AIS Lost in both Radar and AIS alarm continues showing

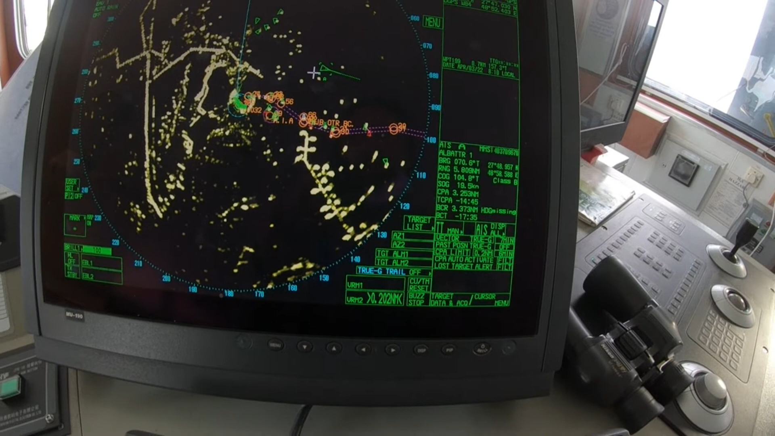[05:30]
and receive so uh we don't know if this AIS is weak or this the other AIS is weak also also so we don't know about it um just cancel this
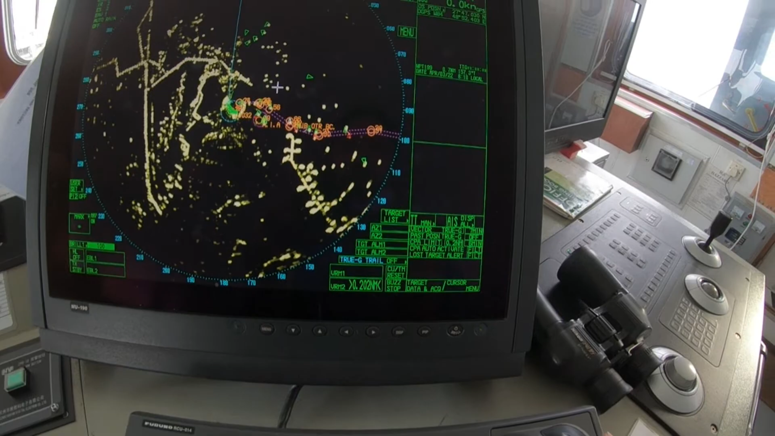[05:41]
okay cancel the target so this one also what i did here the other one okay we'll do the transmit
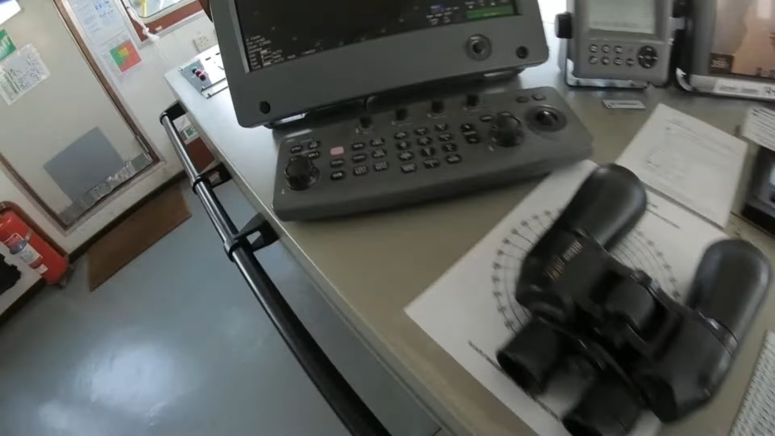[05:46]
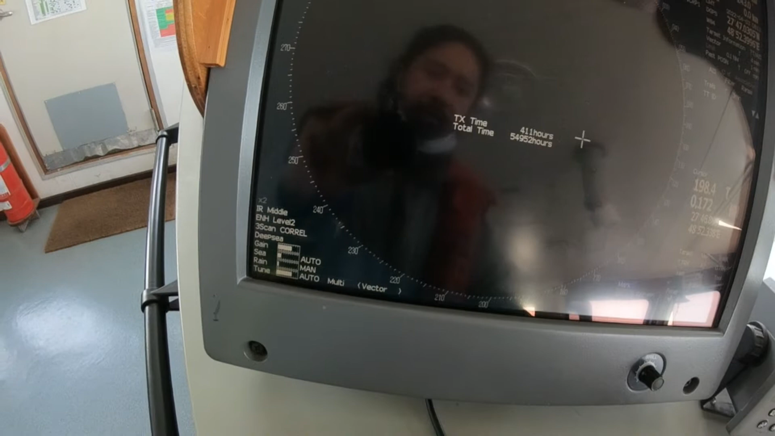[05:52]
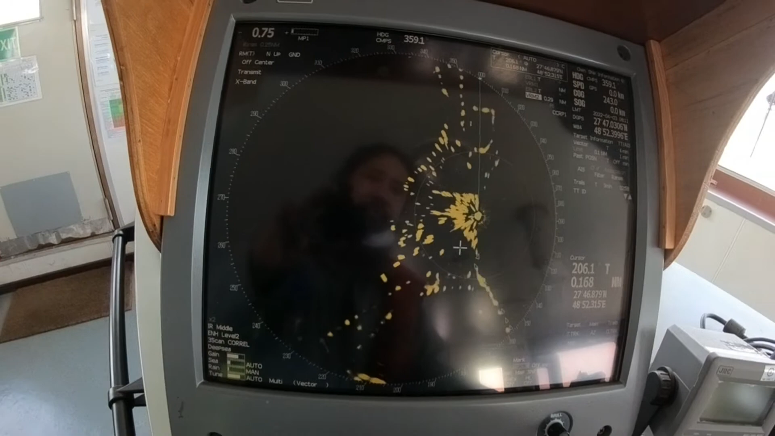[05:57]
so what i did also here i have the AIS uh button here i
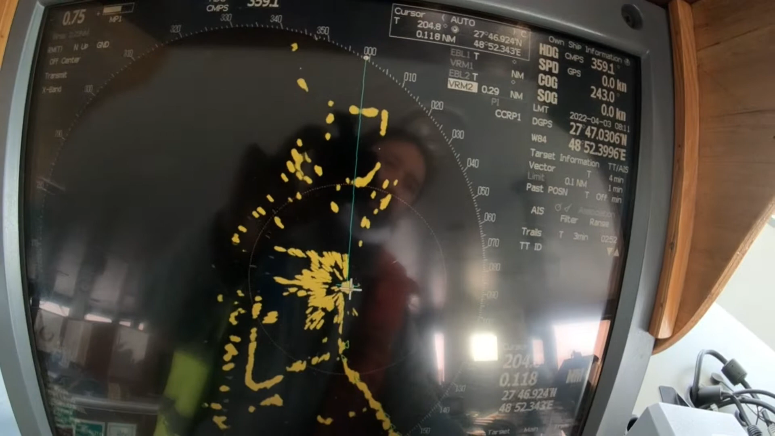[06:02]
just uh turn on okay okay that
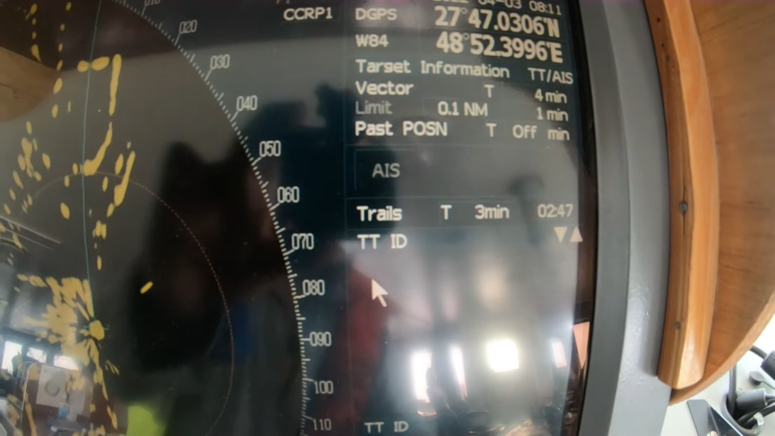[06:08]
is off because it is not in uh grain so when
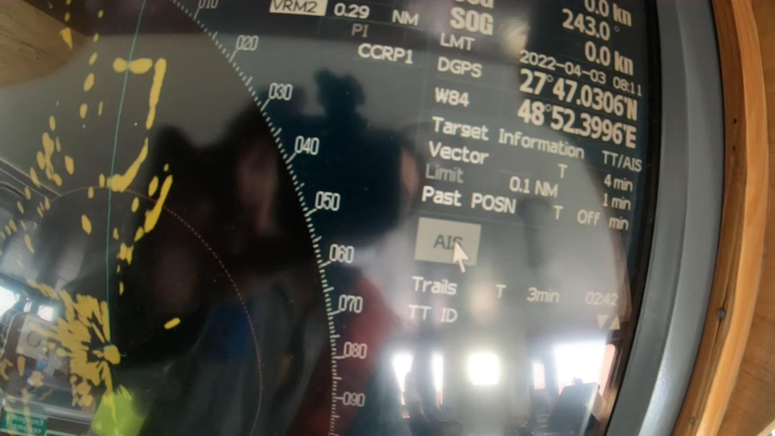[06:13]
i press okay just highlight them so i have the AIS here
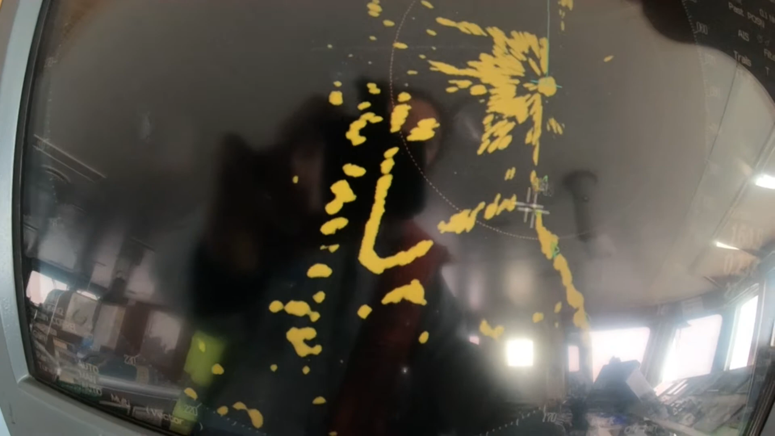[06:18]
what happened maybe uh this is my AIS this is
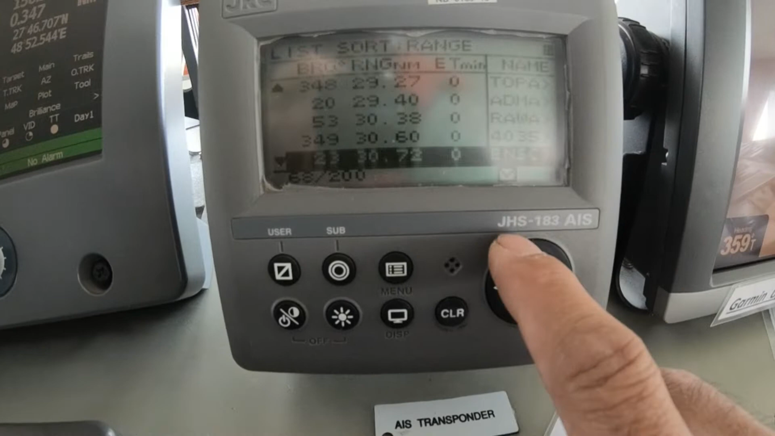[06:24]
GHH 183 there is some interruption maybe yesterday there was some voltage fluctuation and then what happened is the communication between
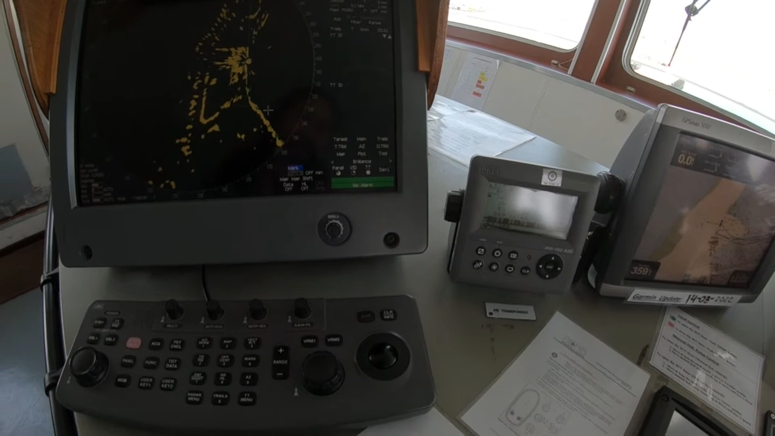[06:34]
both of the GRC or the radar NAMIA converter have the uh uh what they call the uh interference
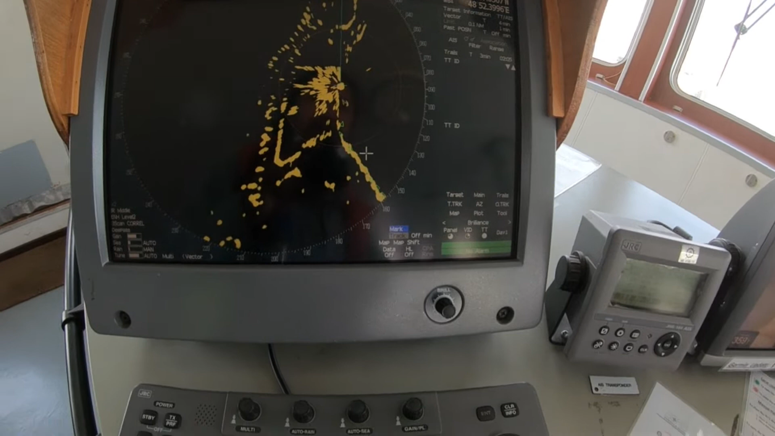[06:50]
so the signal was stopped so what you will do just restart
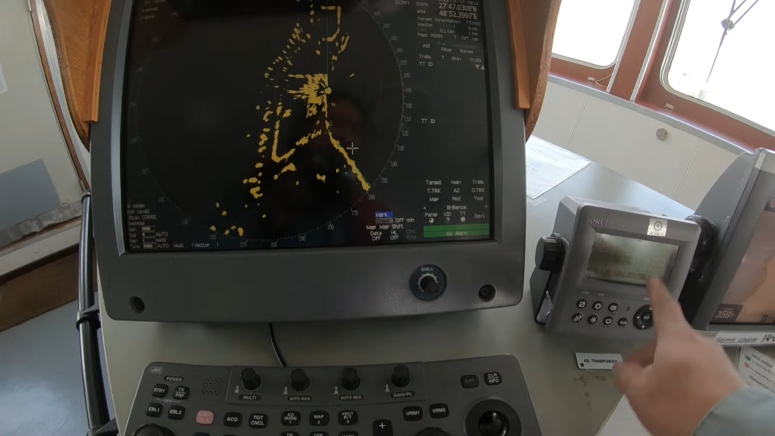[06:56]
the GRC turn the power off totally and turn it on again and
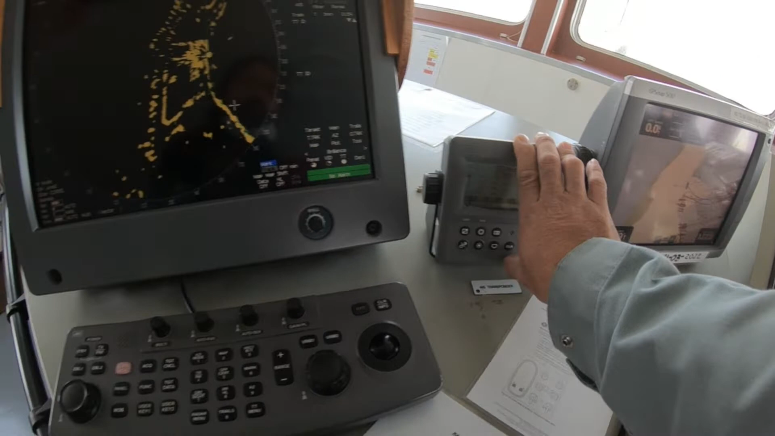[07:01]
then just try to on and off also the AIS uh in the radar or otherwise if you cannot get or the still the problem exists uh
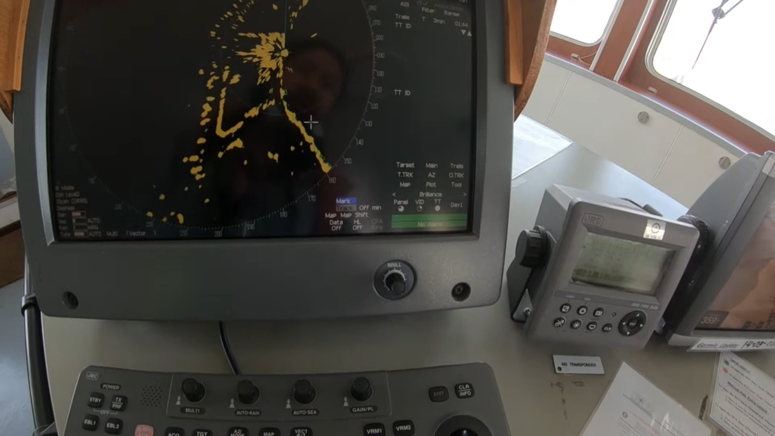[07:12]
try to turn off all the equipments i mean not i mean the two equipments either
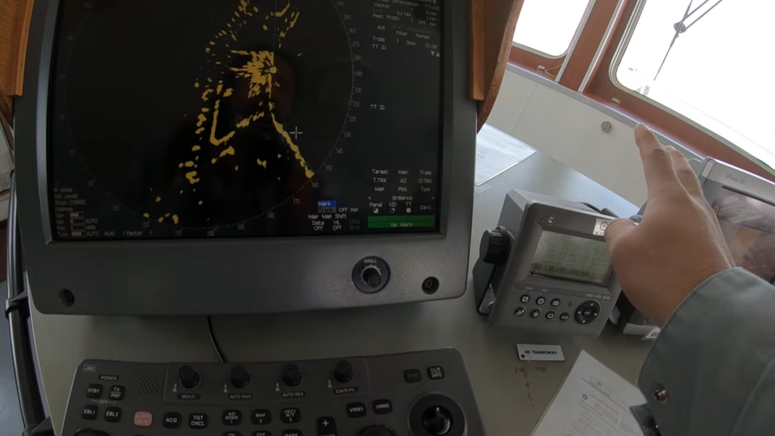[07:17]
the radar this rate uh the AIS and the uh yeah
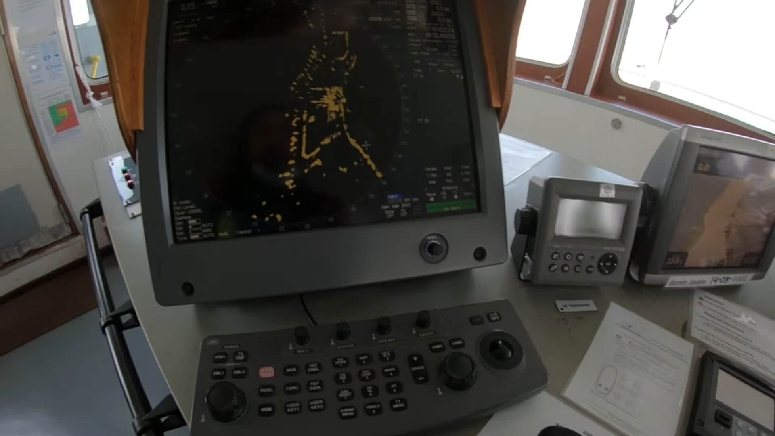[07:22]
radar uh i mean turning off means turn the power
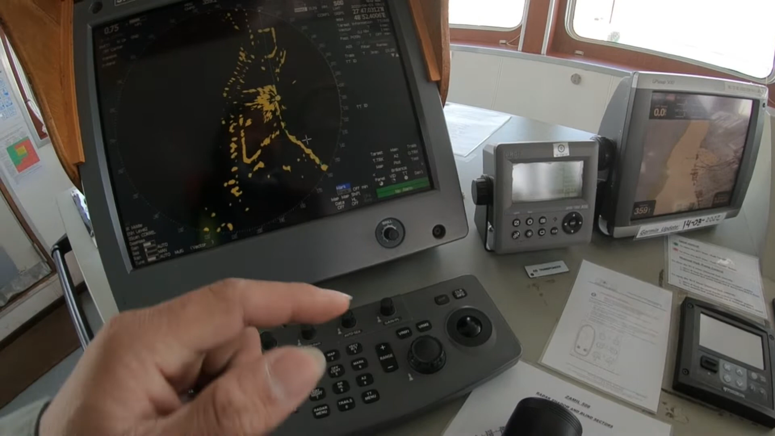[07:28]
from the breaker okay don't turn off here and in the bottom so
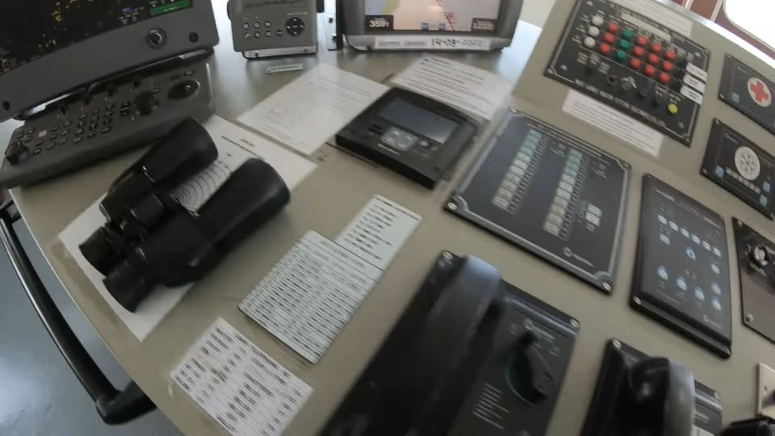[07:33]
so i didn't see any more uh AIS lost here
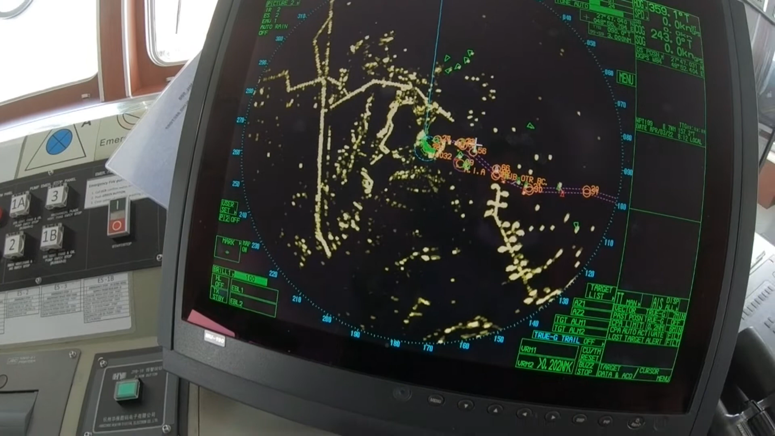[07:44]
okay so i don't have the alarm anymore so that's it guys uh
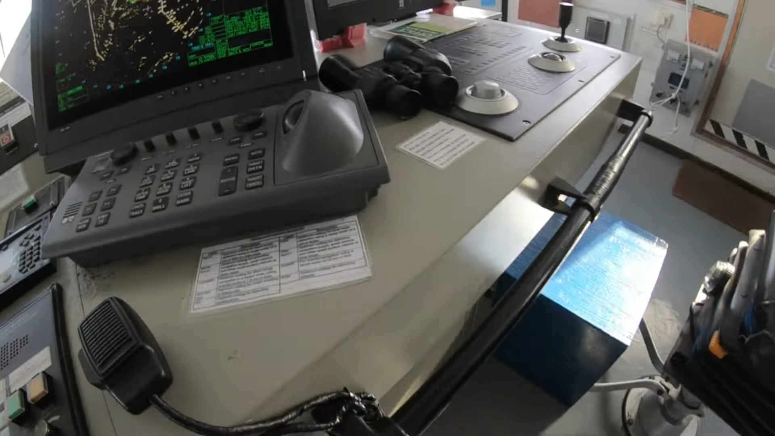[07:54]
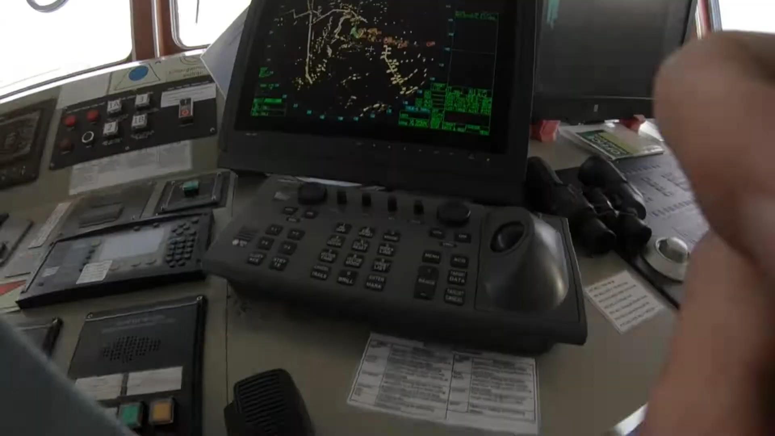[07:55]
chief just try to explain to you this AIS lost what happened this radar totally collapsed yesterday right so the parameters changed what happened those AIS